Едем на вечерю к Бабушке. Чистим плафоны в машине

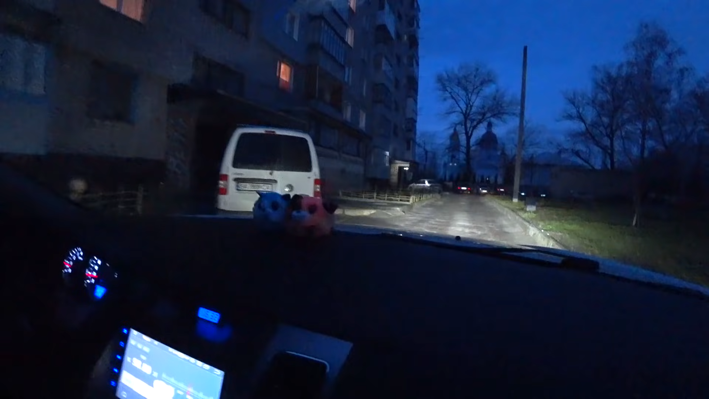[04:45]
сколько машин на вечерю все приехали смотри там все занято